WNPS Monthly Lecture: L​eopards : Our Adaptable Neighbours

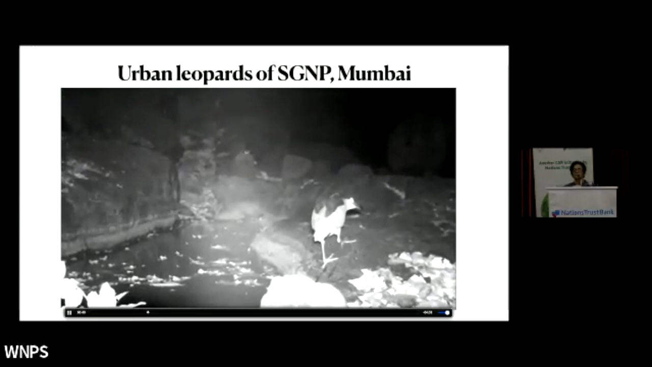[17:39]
The night heron, the small Indian civet, all sorts of animals start moving out in search of food.
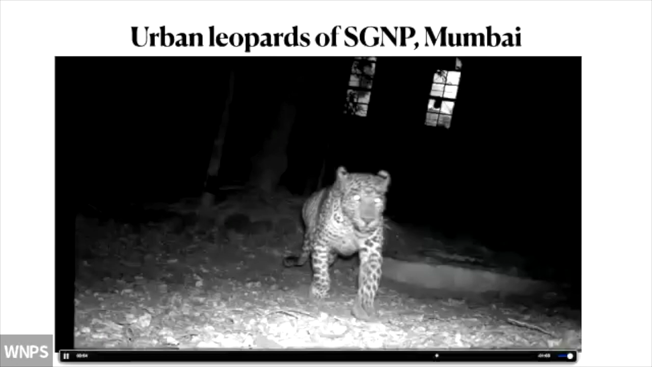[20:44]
At the very next moment, you see him running away. And the reason for running becomes crystal clear
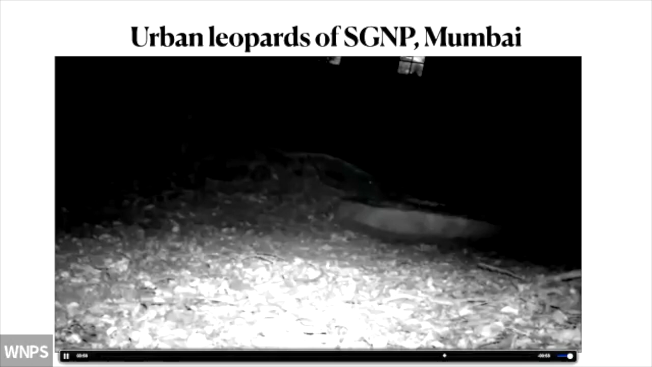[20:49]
when the window opens and two heads pop out.
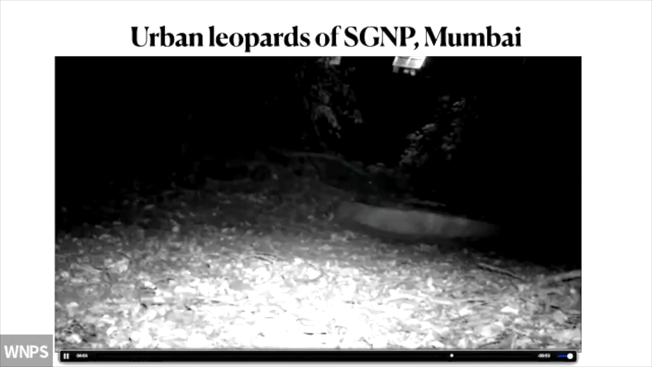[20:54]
Leopards tend to run away at the sight of humans.